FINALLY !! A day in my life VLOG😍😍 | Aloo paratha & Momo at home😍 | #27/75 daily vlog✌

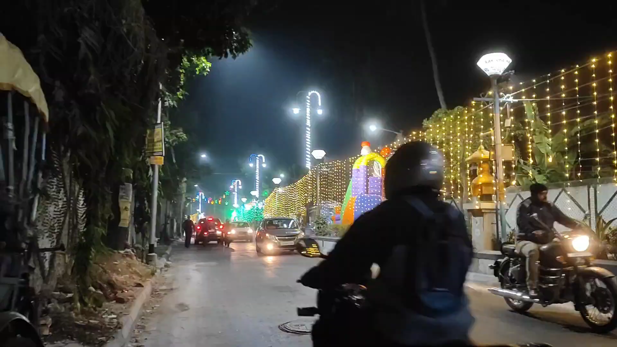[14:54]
कितनी गाड़ियाँ इधर से जा रही है क्योंकि उस तरफ मेला चल रहा है।
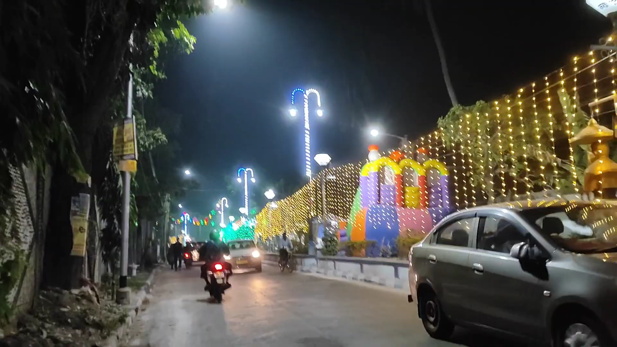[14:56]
छोटी सी जगह को घेर कर मेला का प्रांगण बना दिया है।